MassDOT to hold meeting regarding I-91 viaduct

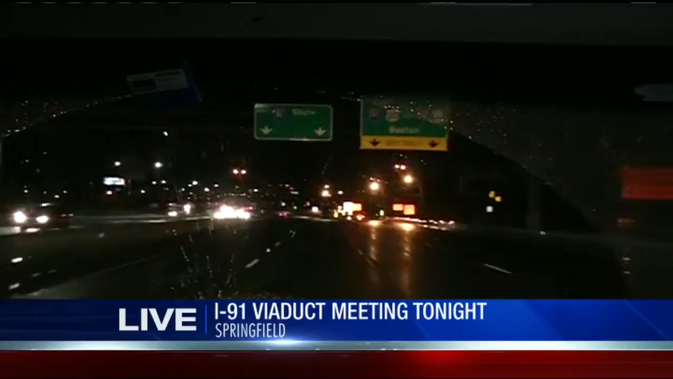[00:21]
We're taking you down Interstate 91 right here. We're just past where 291 splits off, and it's from right here all the way down to the Connecticut state line that 91 is currently being studied.
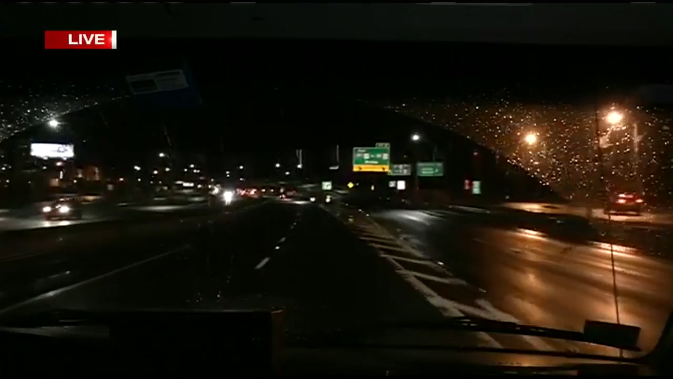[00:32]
It's this section of highway that the MassDOT is now looking at to see how they can change it long term. Now, I want to be very clear. This study is different from the current construction project that's going on here. That's the rehabilitation project that the MassDOT says is intended to make emergent safety repairs to the crumbling elevated section of highway. Now, tonight's meeting is about the study that they're doing all at the same time.